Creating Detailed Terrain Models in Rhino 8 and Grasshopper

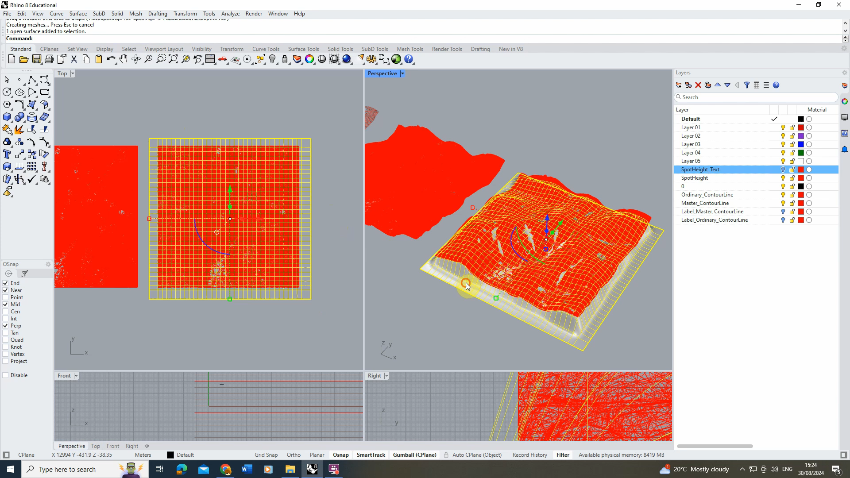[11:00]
then you can see in the right hand window here we've then got that surface there and it's quite a simple form if i put this on a rendered view we can see that we've kind of lost some of the detail that's in that original model it's still got all the kind of terrain and the major sort of peaks and mountains we're looking at but it hasn't got all the nuance of that detail that's there so potentially spacing of 10 is probably kind of too simplified for what i want so what i'm going to do then let's keep that there just as a comparison but we'll use the drape tool again let's put this back on a shaded
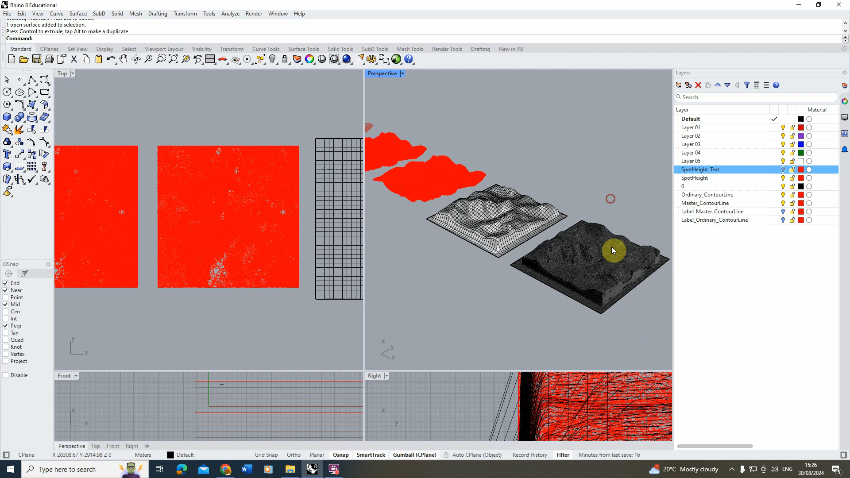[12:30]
and there you can see we've got a very dense surface geometry now of our terrain and if we look at it actually in the rendered mode you'll see that there's really not much difference in the quality between the surface and the mesh there so it's really kind of capturing all of that detail in our mesh but turning it
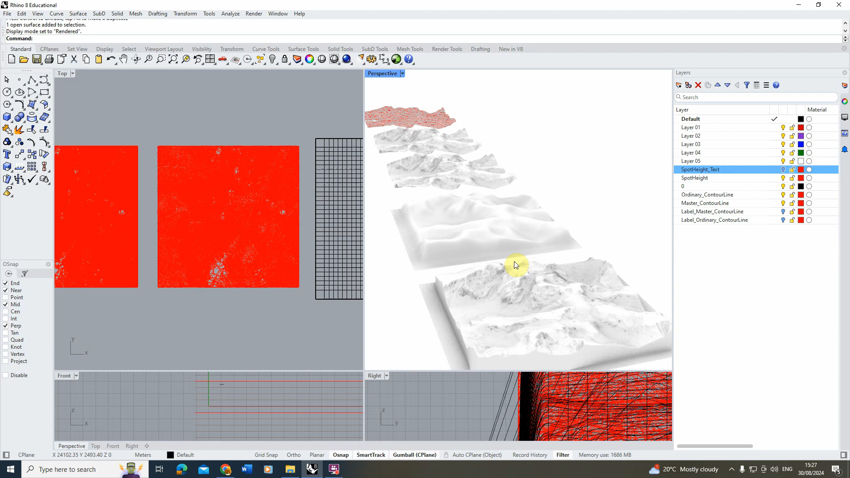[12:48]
into a surface and in quite a quick way as well now when you use the drape you'll get
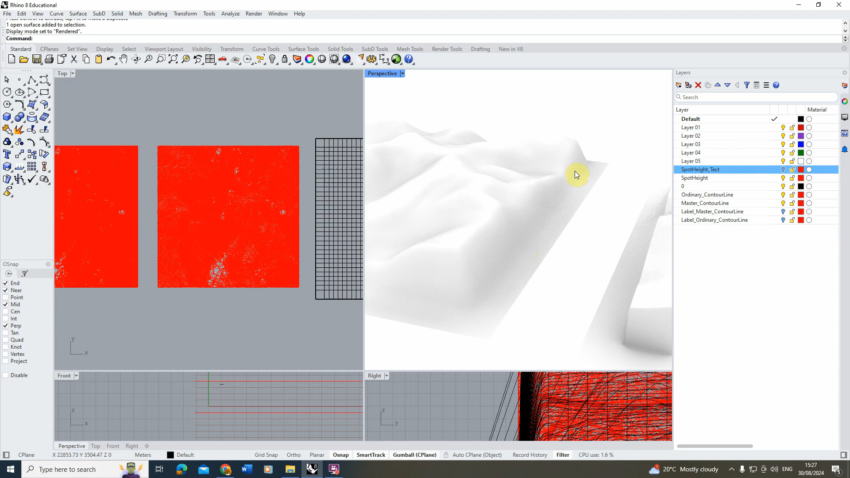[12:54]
this weird lip that occurs on the geometry and usually i like to tidy this up before i start to use it it's also
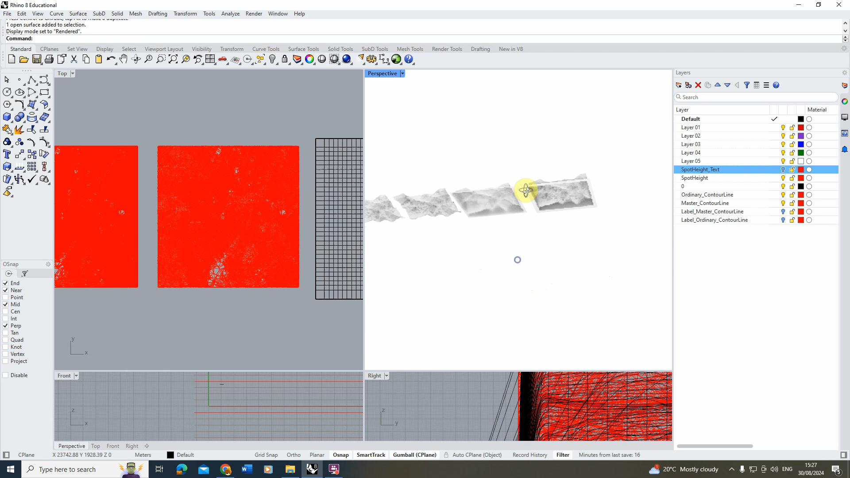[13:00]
hollow at the bottom and i kind of want to make this into a 3d piece of terrain so in order to do this i'm just going
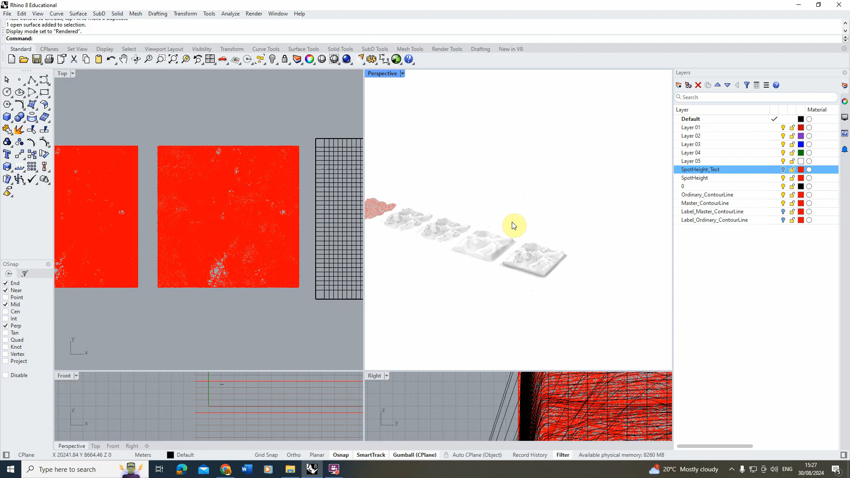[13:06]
to move that mesh back in place and we're just going to trim off the edges just by drawing a rectangle slightly
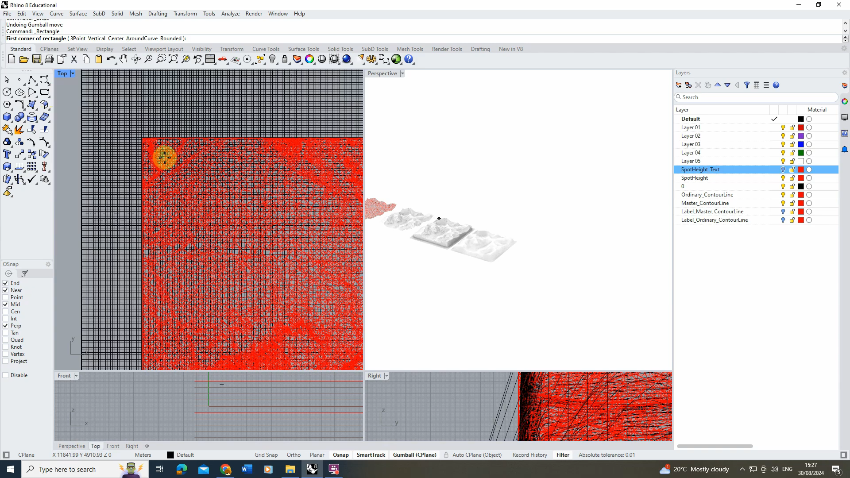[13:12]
inbound of our mesh edge so i've got the edge here i'm going to draw it slightly inwards
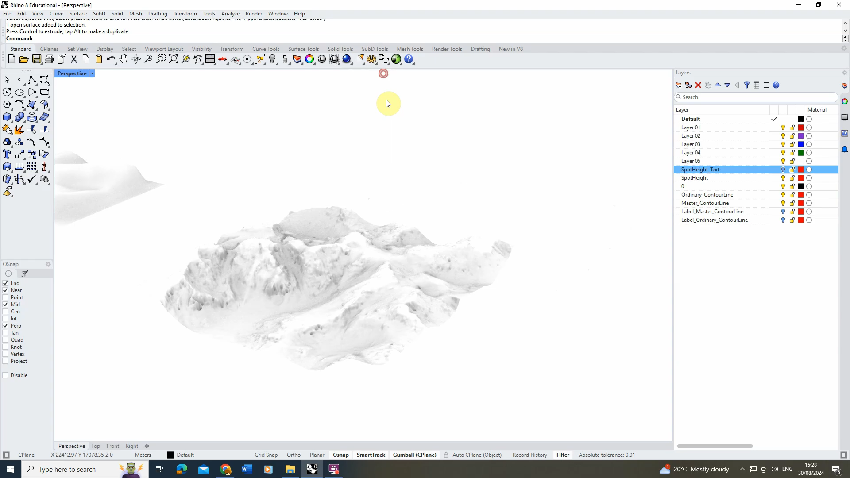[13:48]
make that a bit bigger and there we have if we just go back to that shaded view we've now got a single skin
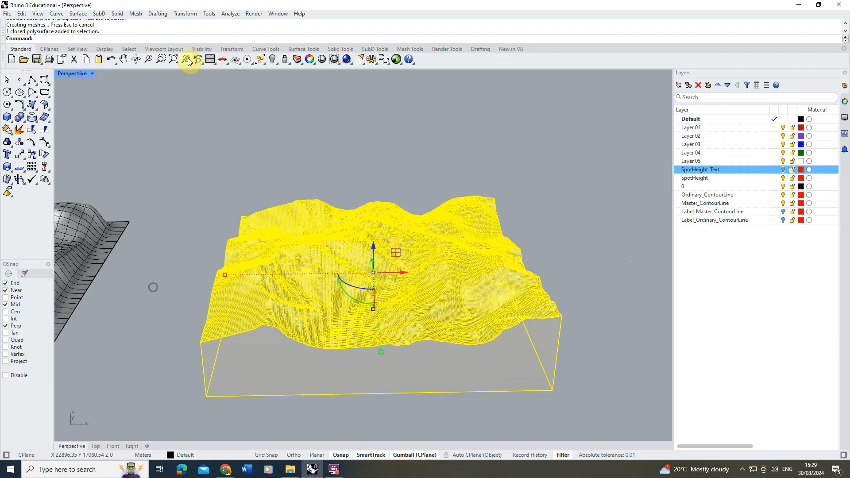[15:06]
which shows our terrain in detail so that was just a quick tutorial on how you take those contour lines
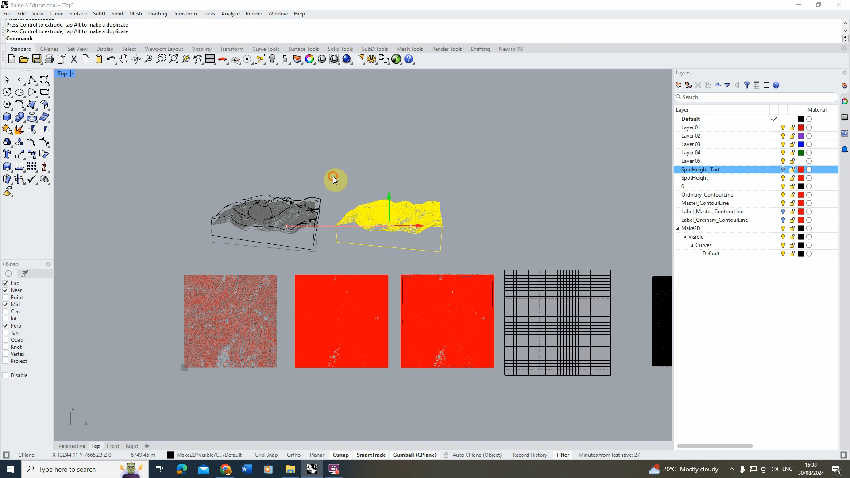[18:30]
you can see with the addition of those contour lines we're now getting so much more detail in that kind of mountainside and when you draw this up you might add a kind of dash line to the contours so it kind of gives that extra bit of definition that we can